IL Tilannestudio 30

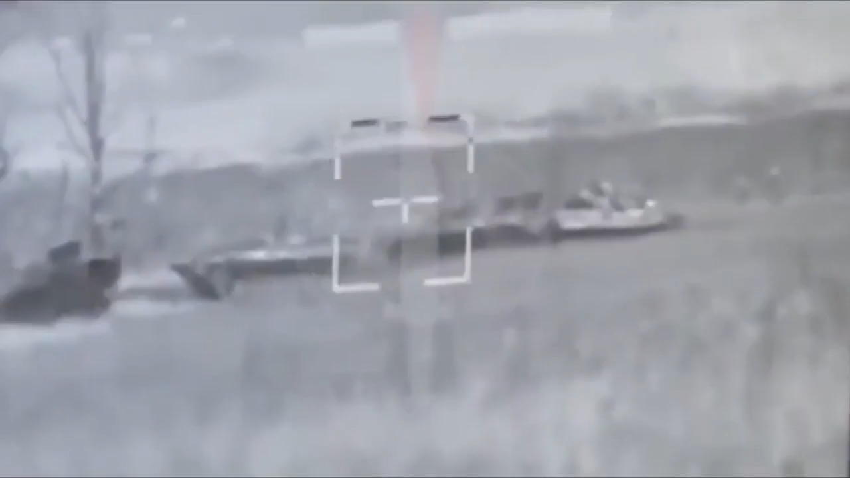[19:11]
niin pelkästään se kyky hajottaa niitä tai aiheuttaa niille vaunuille vakavia